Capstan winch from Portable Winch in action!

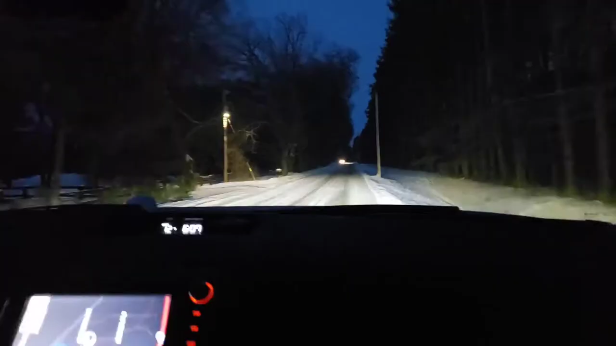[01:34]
You see them over there, hazard lights on. Should be fairly simple. Here we got two passeries coming through. So, let's see how this is going to work. Oh, she got sucked in there.